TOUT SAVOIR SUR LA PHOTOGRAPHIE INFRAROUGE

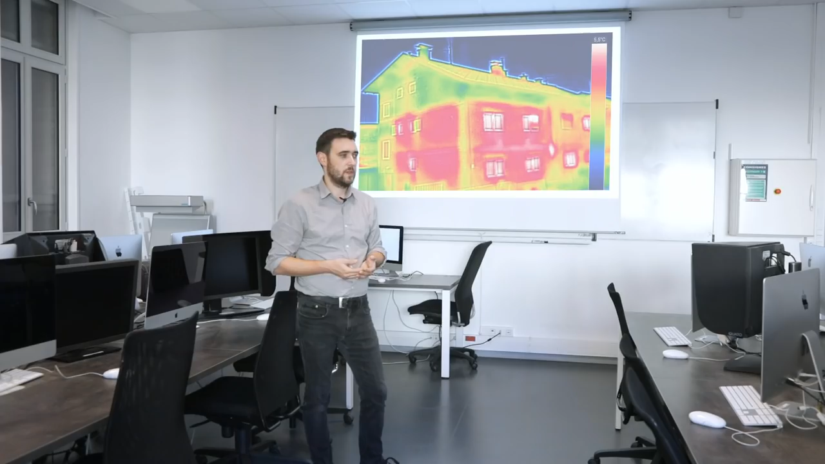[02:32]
Écartons d'emblée une confusion classique, nous n'évoquerons pas ici l'imagerie thermique.
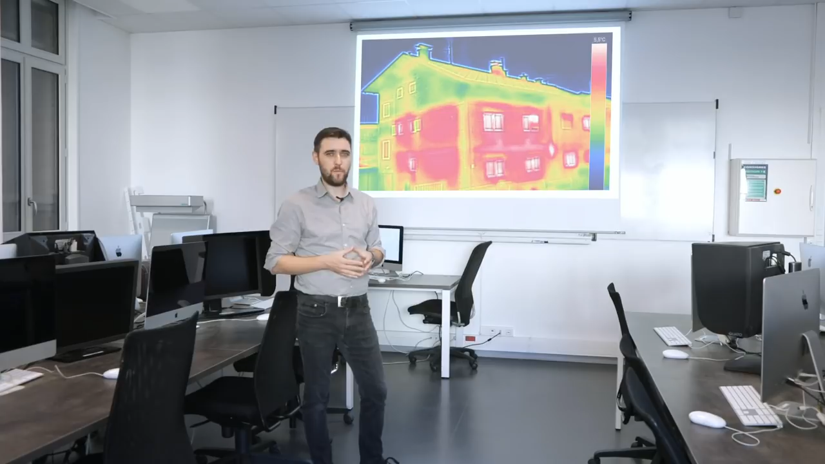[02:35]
En effet, les longueurs d'ondes qui permettent de réaliser ce type d'image
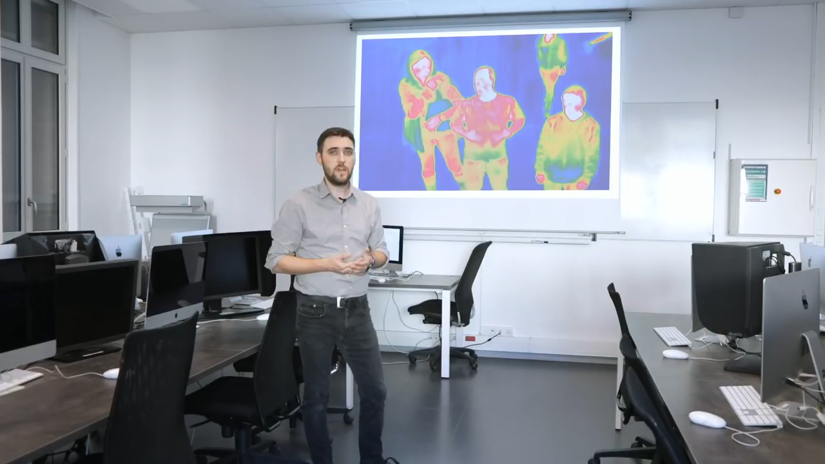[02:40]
vont bien au-delà des 1000 nanomètres et nécessitent un équipement souvent hors de portée pour le particulier.